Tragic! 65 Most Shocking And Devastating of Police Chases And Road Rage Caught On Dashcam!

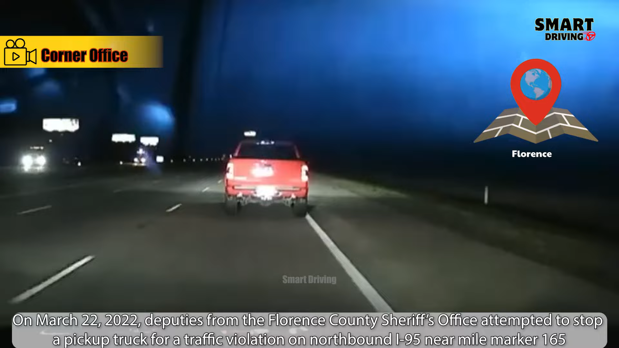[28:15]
On March 22, 2022, deputies from the Florence County Sheriff's Office attempted to stop a pickup truck
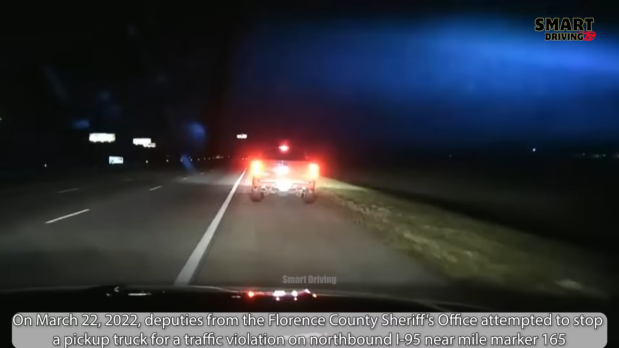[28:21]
for a traffic violation on northbound I-95 near mile marker 165.